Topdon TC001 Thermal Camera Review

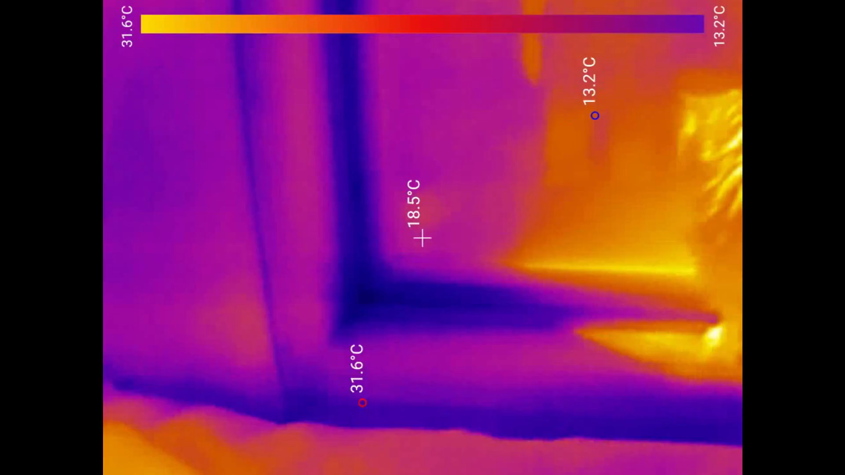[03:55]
On screen: spot 18.5°C, max 31.6°C, min 13.2°C, scale top 31.6°C, scale bottom 13.2°C
Now, you notice infrared behaves differently on glass than visible light, so I'm aiming this at the window, and we're not seeing outside at all.
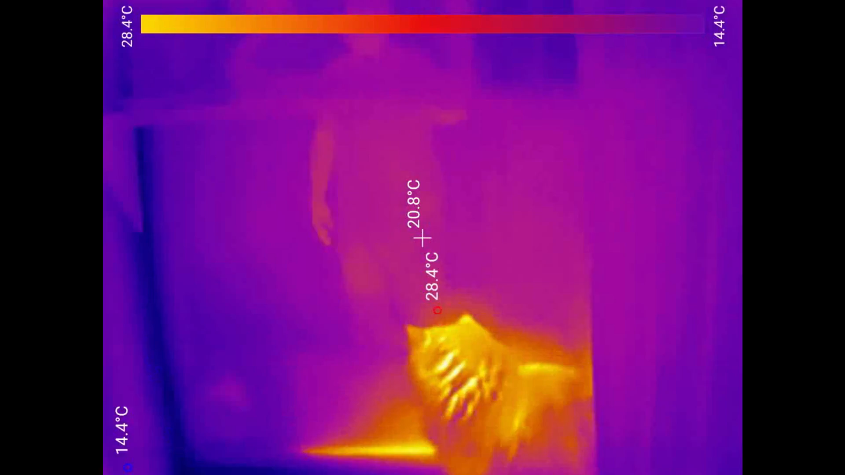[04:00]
On screen: spot 20.8°C, max 28.4°C, min 14.4°C, scale top 28.4°C, scale bottom 14.4°C
We're just seeing heat reflections from things inside the room, such as me back here.
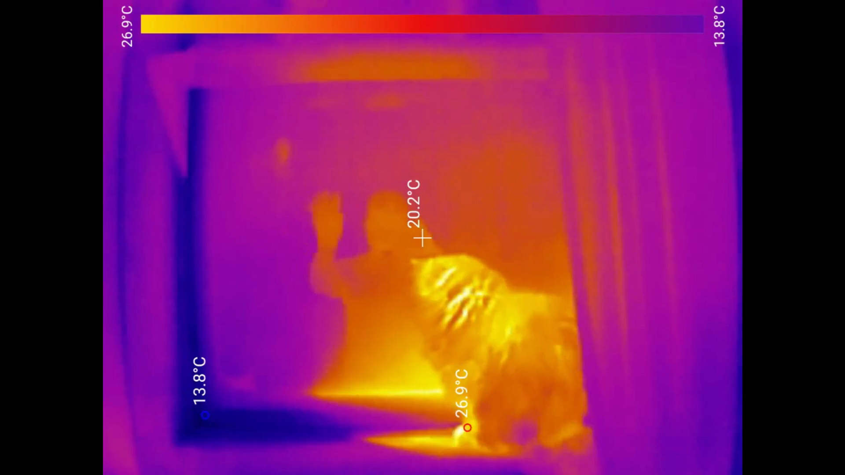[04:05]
On screen: spot 20.2°C, max 26.9°C, min 13.8°C, scale top 26.9°C, scale bottom 13.8°C
So the infrared energy is bouncing off the glass,
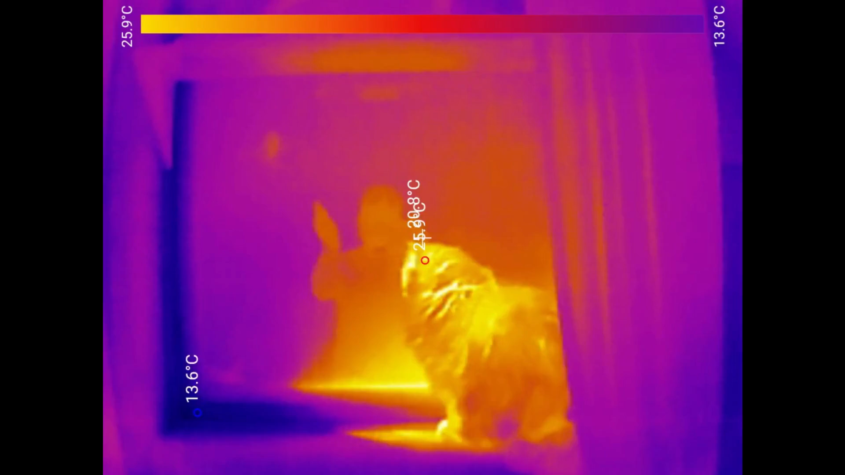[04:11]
On screen: scale top 25.9°C, scale bottom 13.6°C
as it should if you've got a proper thermal pane window, while the visible light is coming right through. It's kind of an interesting phenomenon.
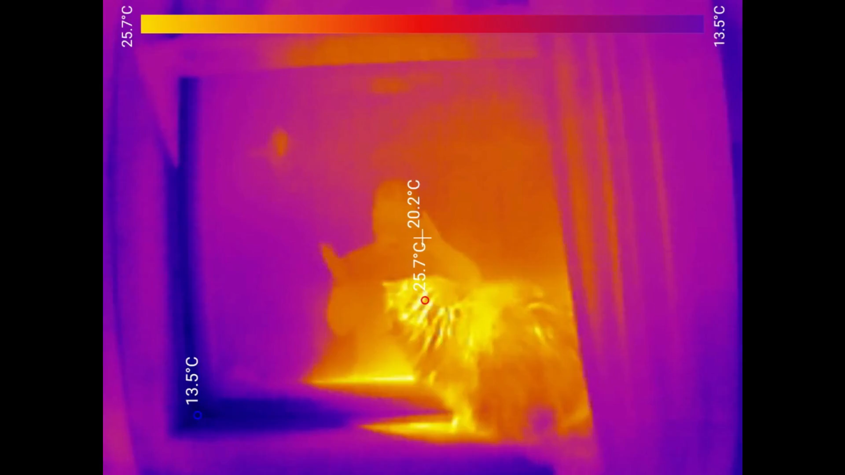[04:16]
On screen: max 25.7°C, min 13.5°C, scale top 25.7°C, scale bottom 13.5°C
So I'm just looking through other settings in the camera.
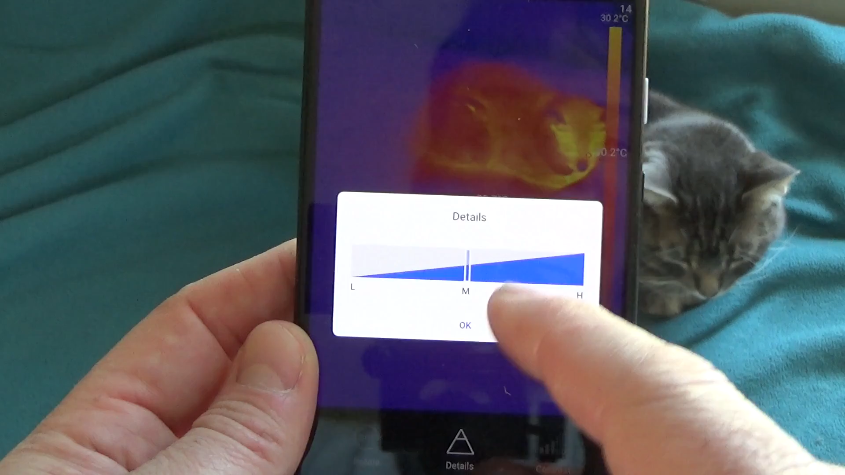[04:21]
On screen: scale top 30.2°C
We've got a detail slider bar. Our frame rate is definitely a little choppier, but we are seeing a little more detail now.
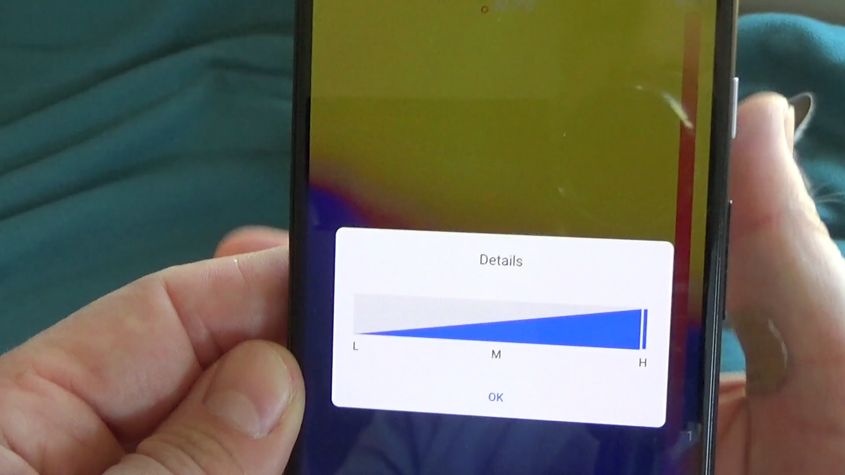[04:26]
We can also mess with the contrast.
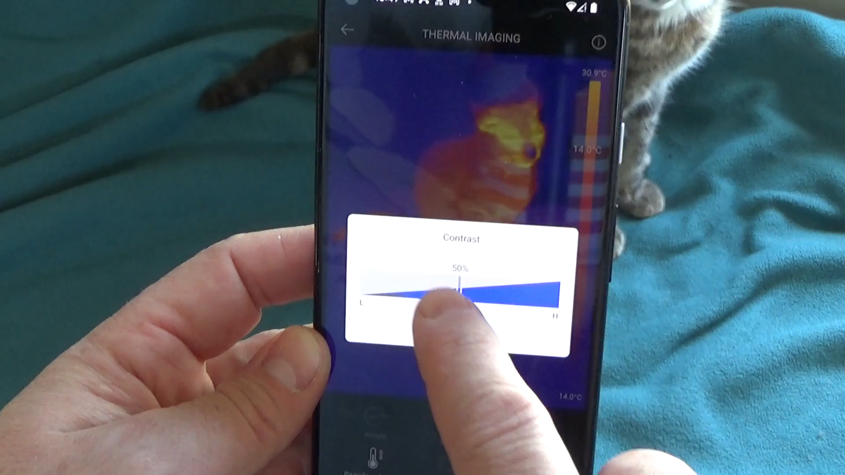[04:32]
That's downright artistic right there.
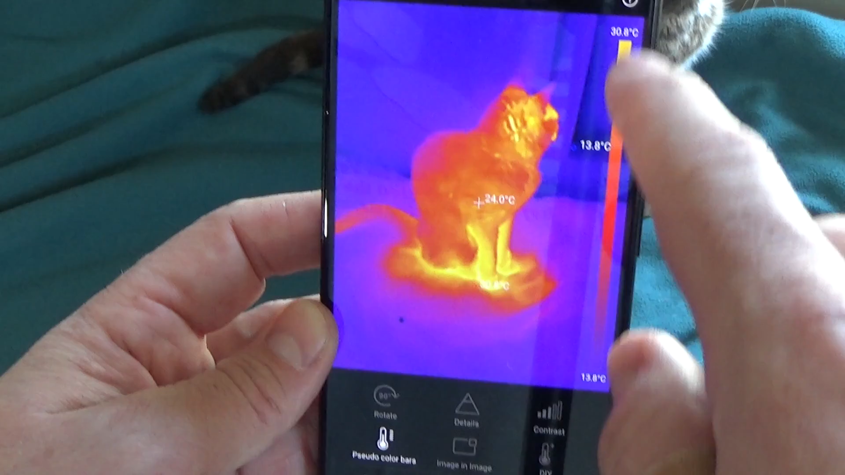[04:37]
On screen: scale top 30.8°C, scale bottom 13.8°C
We can turn our color bar on and off, and we can do a visible light overlay, which is kind of cool.
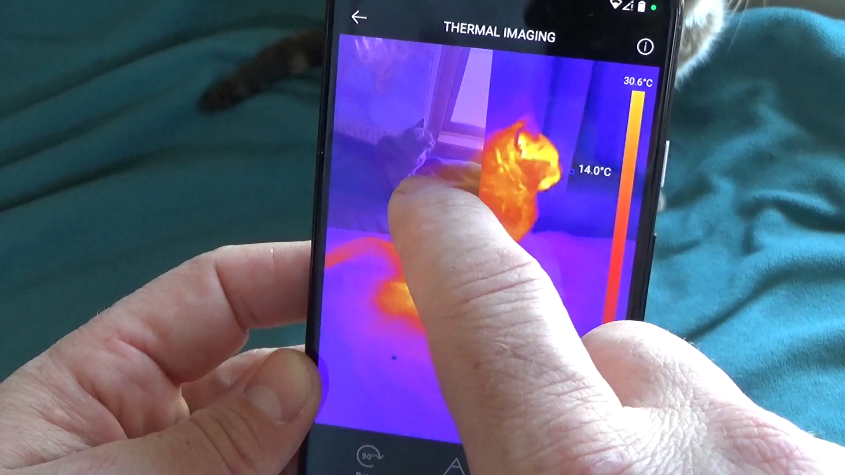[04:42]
On screen: scale top 30.6°C
So here you're seeing Donnie in regular visible light, and then you're seeing thermal Donnie over here.
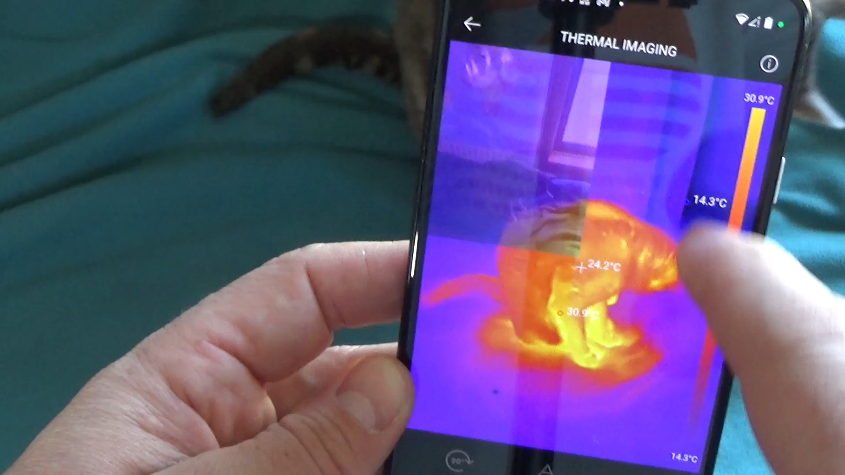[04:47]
On screen: spot 24.2°C, scale top 30.9°C, scale bottom 14.3°C
Donnie has gotten bored with this and left,
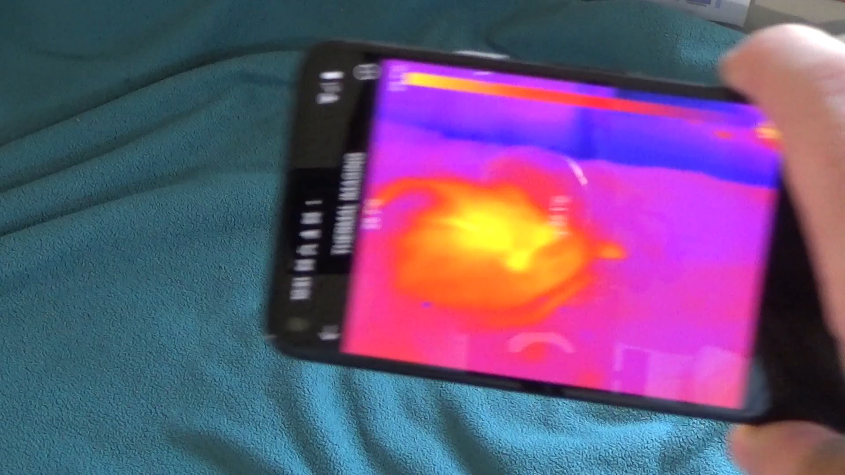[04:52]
but you can still see the heat signature from where he was sitting. You can even see where his tail was lying there on the blanket.